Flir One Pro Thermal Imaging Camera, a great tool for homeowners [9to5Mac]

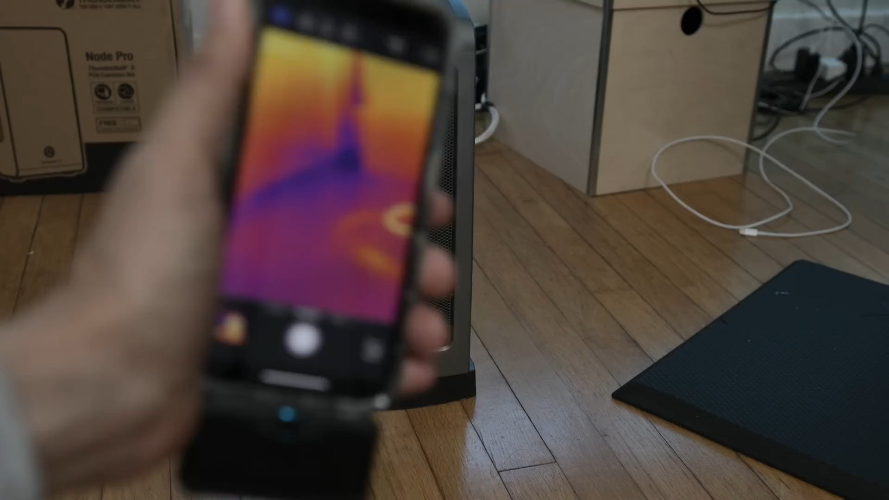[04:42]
So I went through and tested a whole bunch of things.
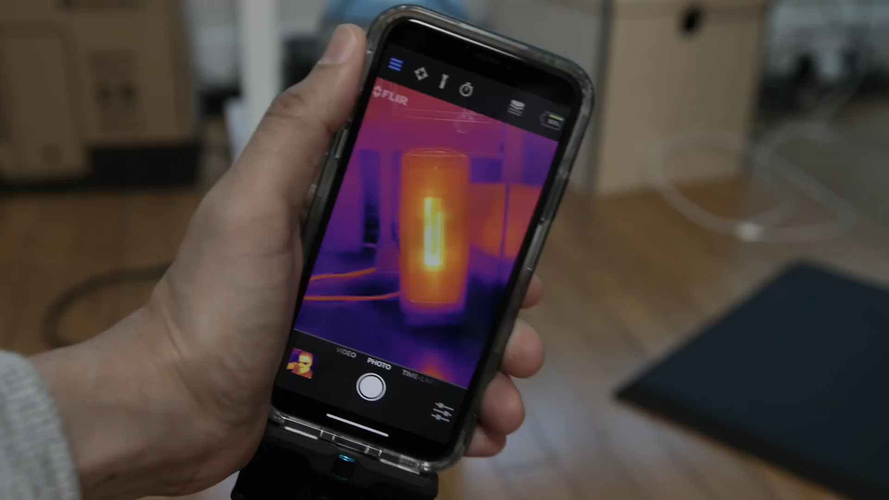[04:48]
Obviously, this is just in my office and I have a heater running. You can see the heat signature from the heater obviously is showing it's hot.
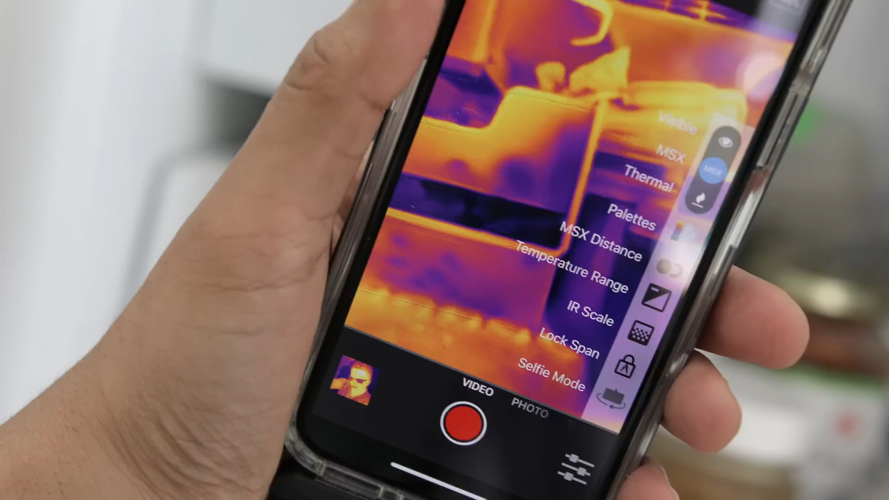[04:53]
This is the freezer and you can see cooler items in the
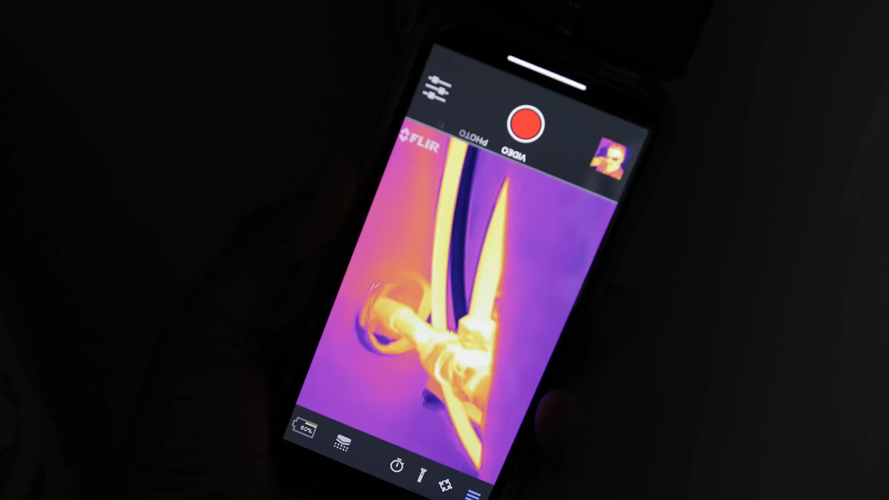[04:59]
freezer and here you can see the piping behind my pedestal sink and you can quickly see which one is for hot water,
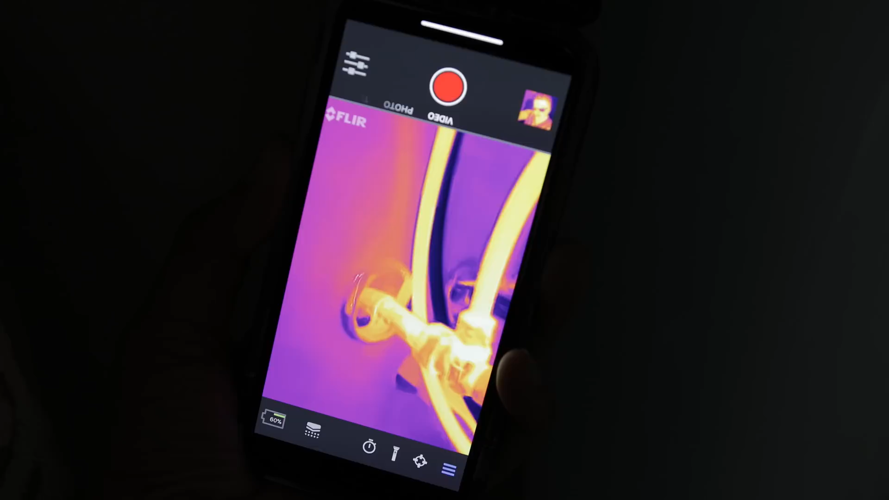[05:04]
obviously the red or the orange one,
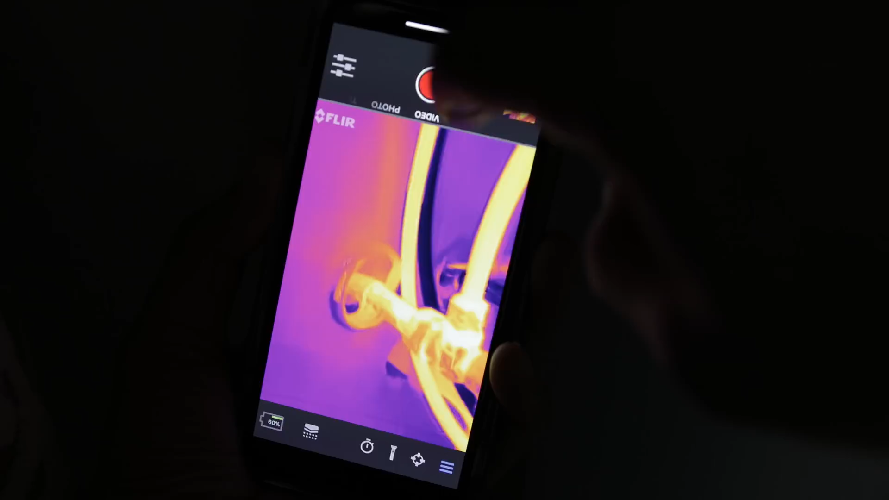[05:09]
and which one is for cold water, obviously the blue or the purple. And I can take a picture of that to document. Now in this example, I can see inside the wall and you can see that there is a closet behind this wall.
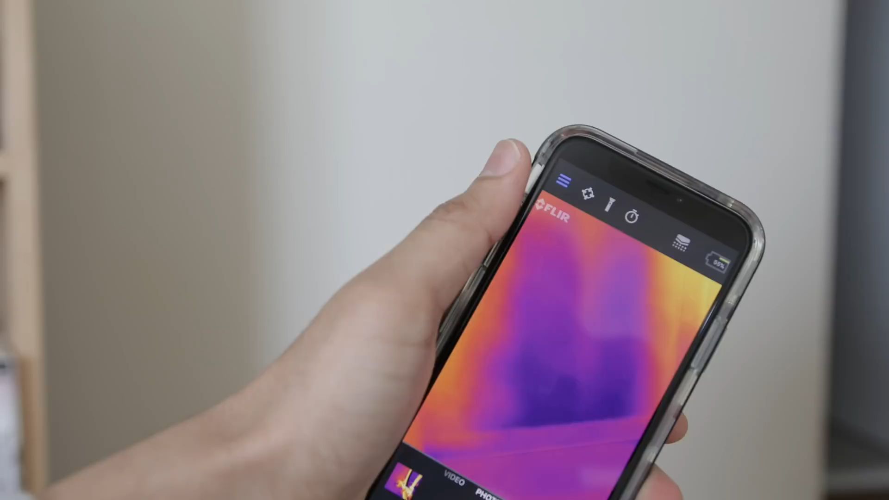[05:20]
Very easy to identify. So those are just a few basic examples of how this can be used.
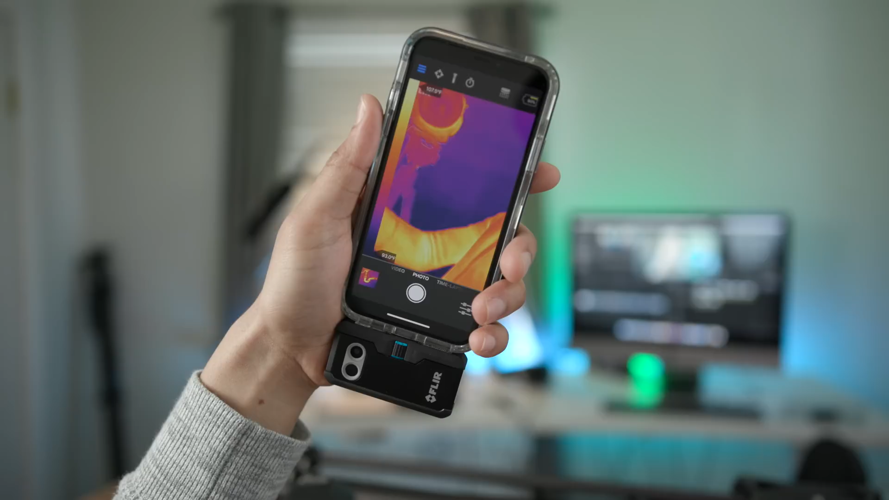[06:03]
But the refresh rate is only 8.7 hertz, so you get that choppy movement in frame. And I can see people complaining about that, even though it's still mighty impressive for what it is. The bottom line is,